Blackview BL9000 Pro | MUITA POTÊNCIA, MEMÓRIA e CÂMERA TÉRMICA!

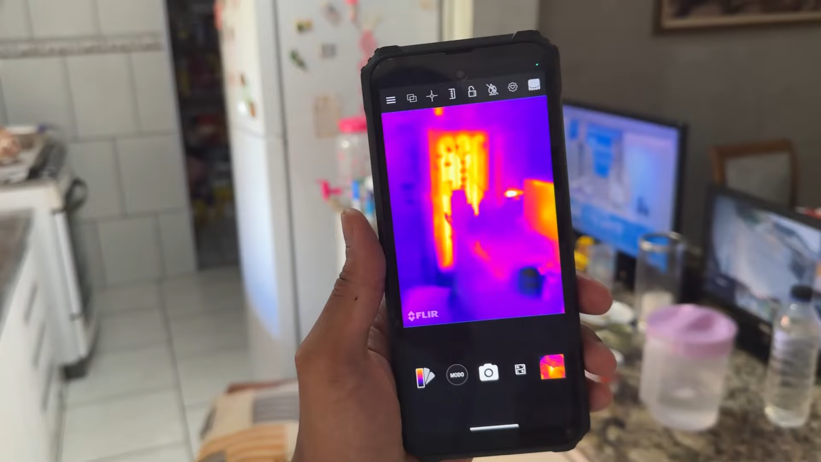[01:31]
Onde ele não só mostra o que que tá quente ou não.
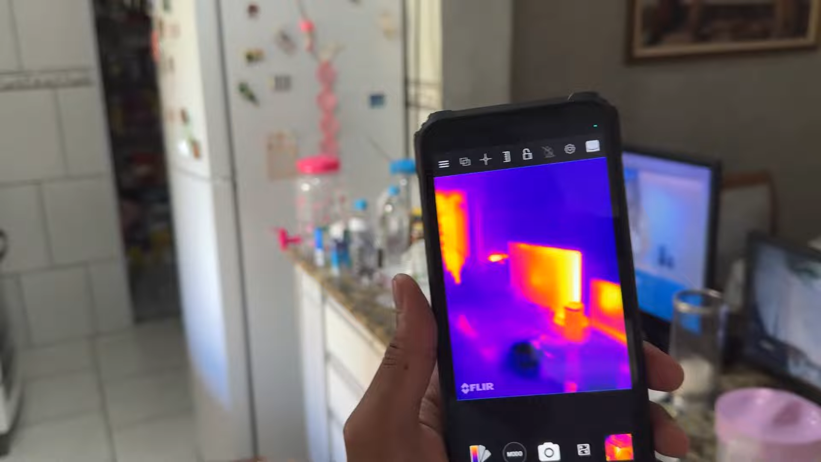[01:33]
Gente, olha que interessante essa parada da geladeira, véi.
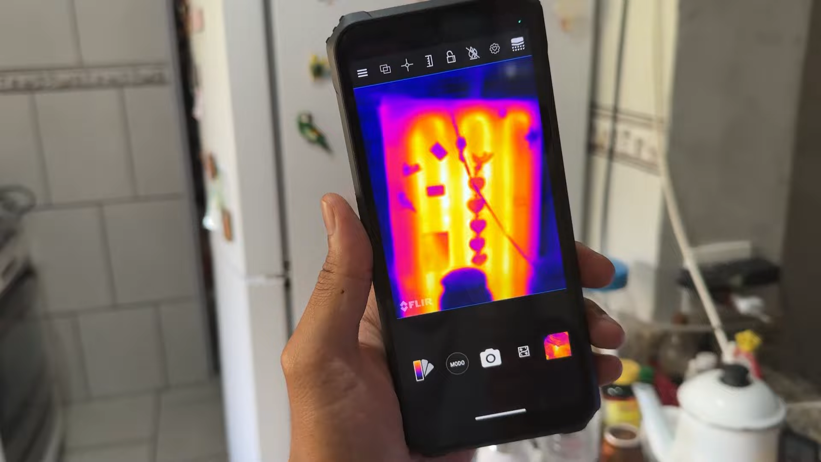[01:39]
Caramba, acabei de descobrir uma coisa nova aqui. Que legal.
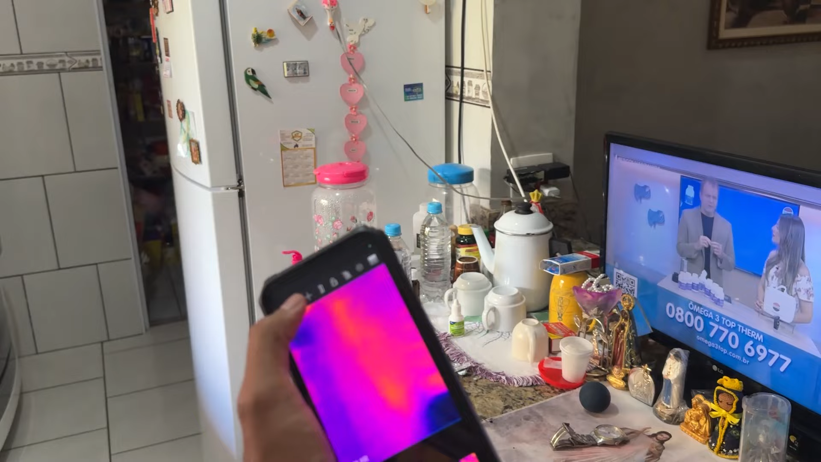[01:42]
Pra vocês terem ideia, aqui ele tem algumas formas de se medir a temperatura.
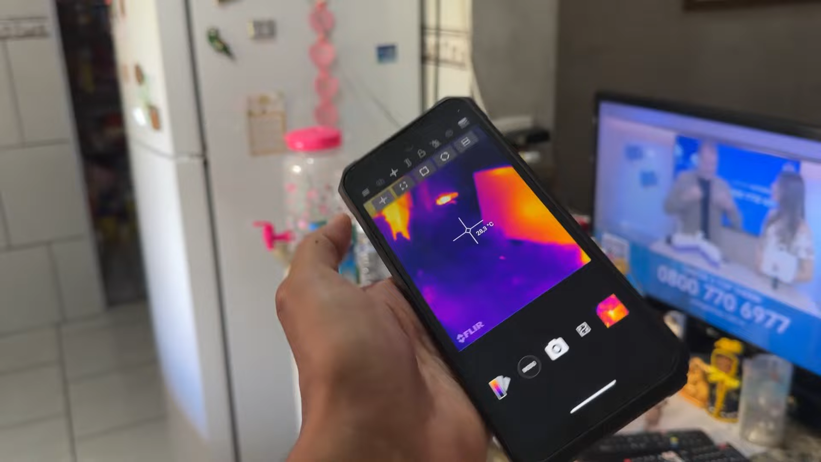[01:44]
Por exemplo, aqui na televisão, ele já mostra a temperatura X.
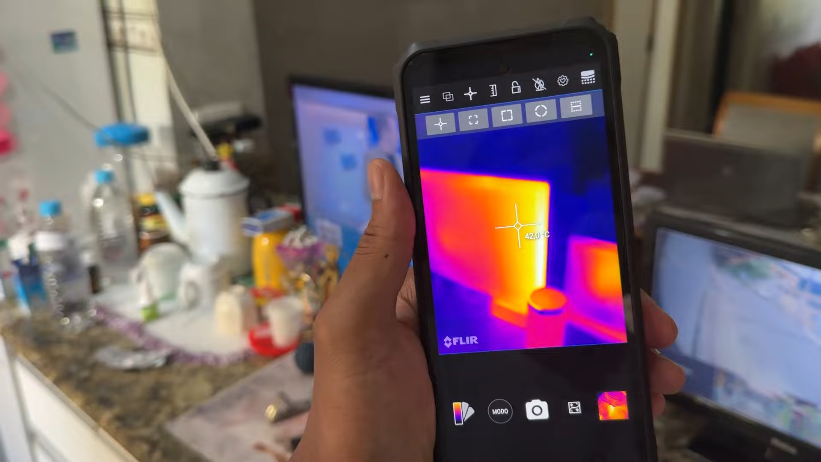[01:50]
E aqui na geladeira, nesse ponto aqui realmente é meio quente, ele mostra um outro tipo de temperatura.
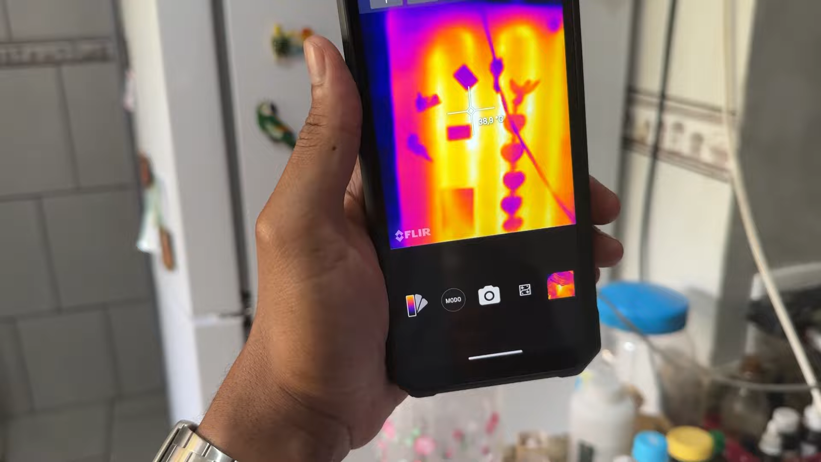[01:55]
Todos os celulares, esse aqui é um dos mais interessantes, porque parece que você tem uma visão de raio-X, véi.
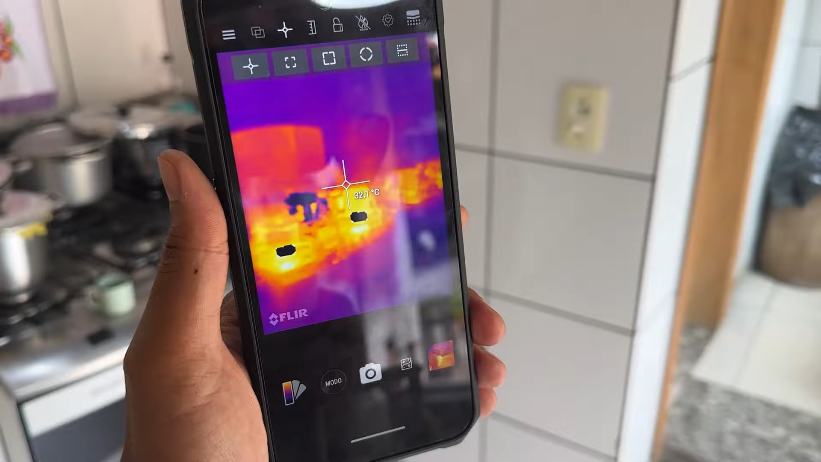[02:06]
Por exemplo, aqui nós temos a temperatura da panela, onde tá preta porque tá quente demais.
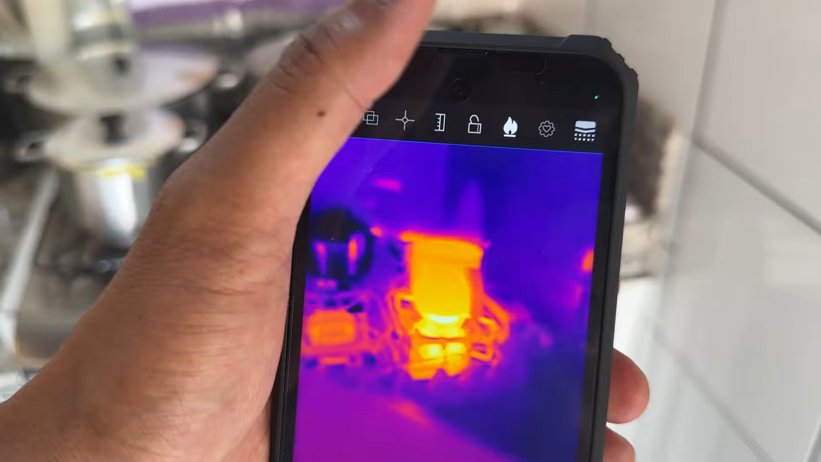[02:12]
Eu ativei essa opção de fogo aqui em cima, então ele mostra agora o que que é fogo e o que que não é.